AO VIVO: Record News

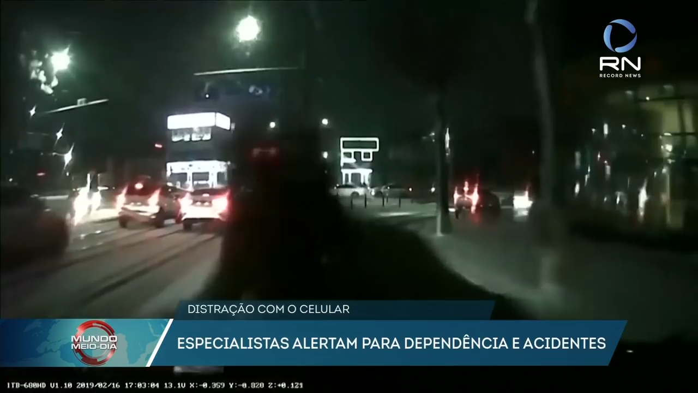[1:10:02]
Numa cidade da Coreia do Sul, o pedestre, de olho no celular, não vê que um carro se aproxima e é atropelado.
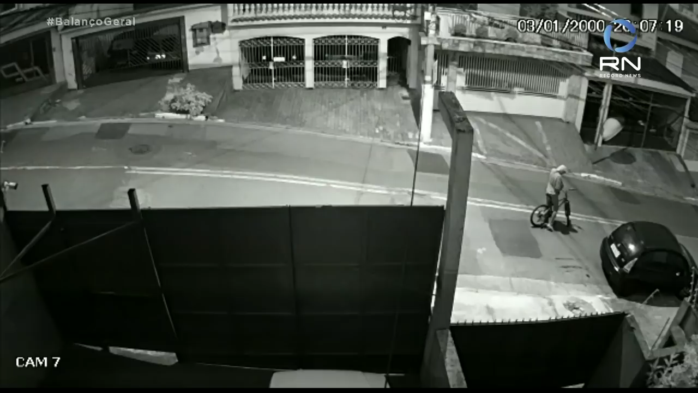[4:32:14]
o cara vai acender o negócio o cara vai acender uma coisa aí olha lá olha lá olha pra que o cara vai colocar uma bomba né agora é o seguinte tem uma família